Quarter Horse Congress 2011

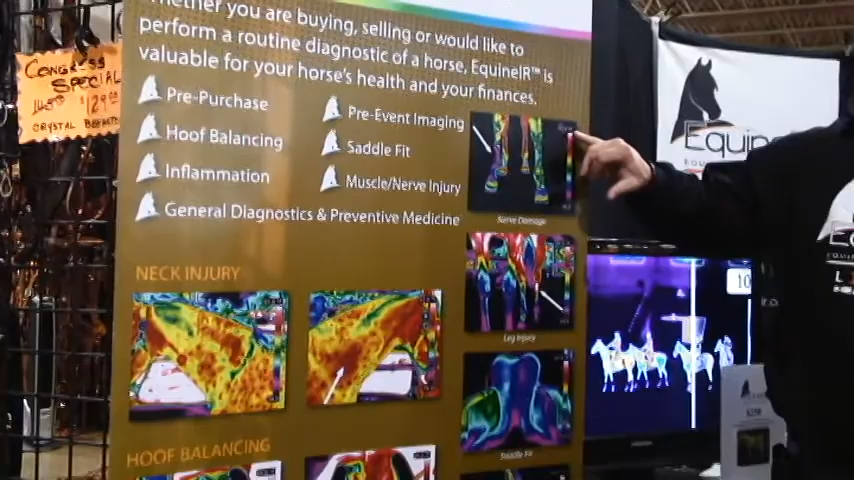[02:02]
we usually go from 20 to 25 degree range.
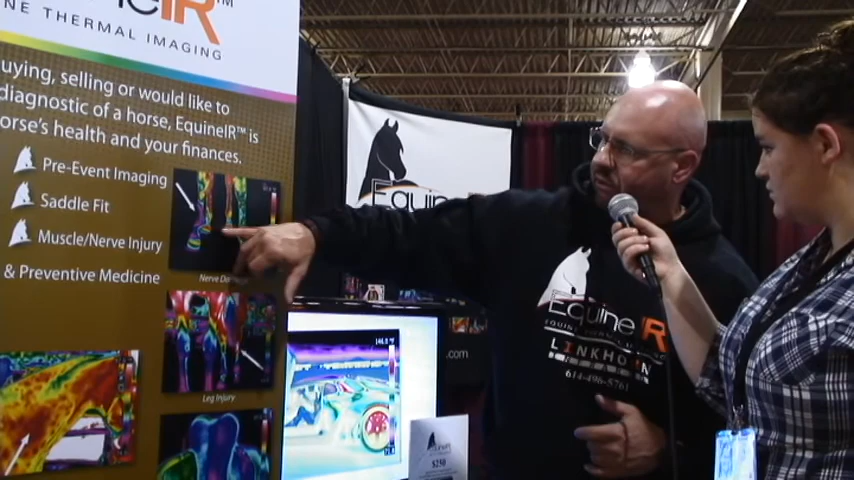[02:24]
purple and the purple areas are going to be cold spots, like in this shot, and it's nerve damage.